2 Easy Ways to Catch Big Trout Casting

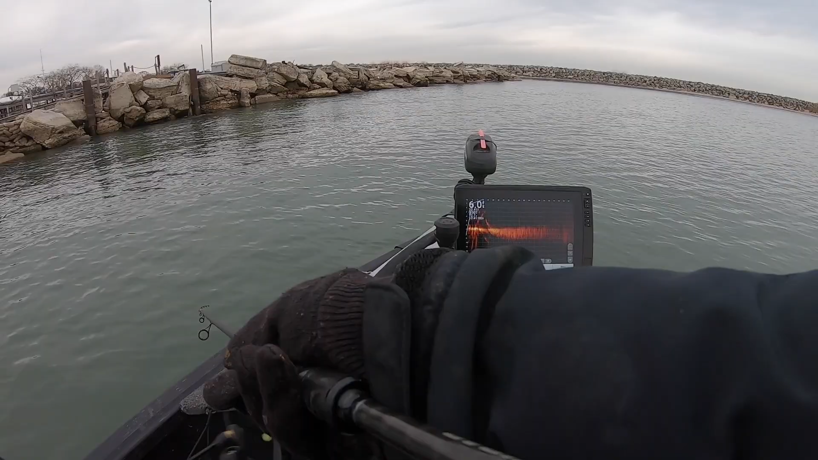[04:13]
Here he comes, here he comes. Come on, eat it, eat it. I got him right here. Look at this right next to the boat.
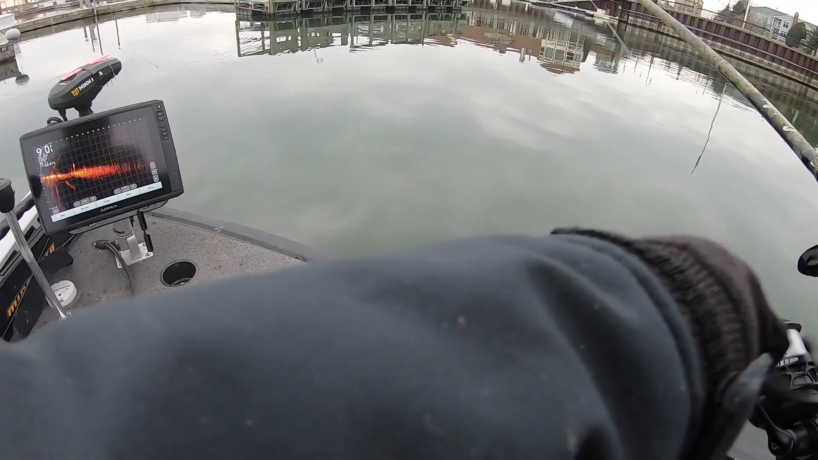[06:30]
We got one fish right here at 20, 30 feet. Here he comes.
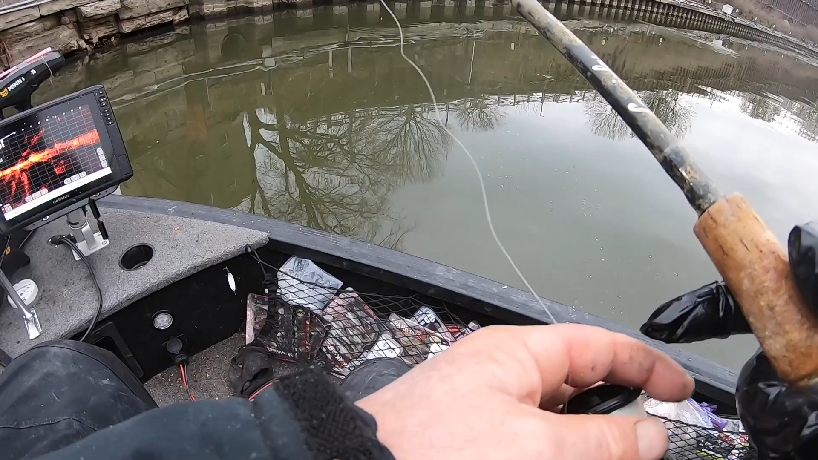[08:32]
Come on, eat it, eat it, eat it. Got him, got him, got him. Yes.